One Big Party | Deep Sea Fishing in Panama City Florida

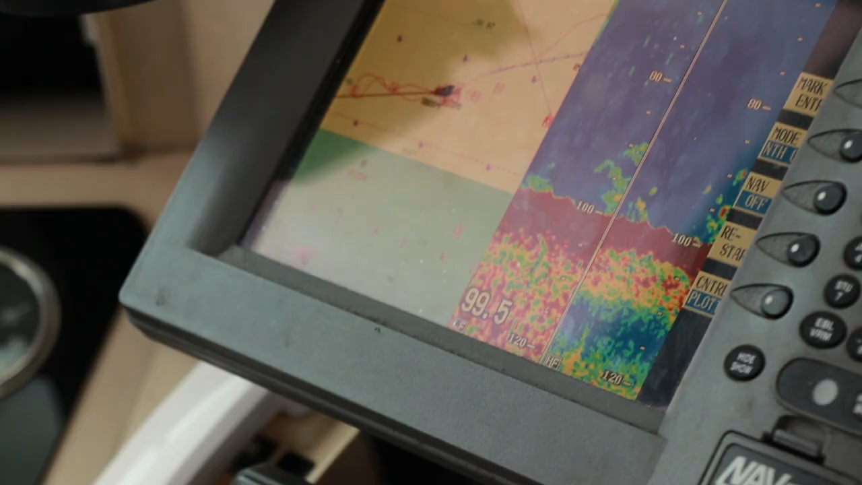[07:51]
Oh, yeah. Looks like good quality there. No matter where you are, just trying to put a little bit of pressure on it. If you come up, the pointer on the bubble, you know.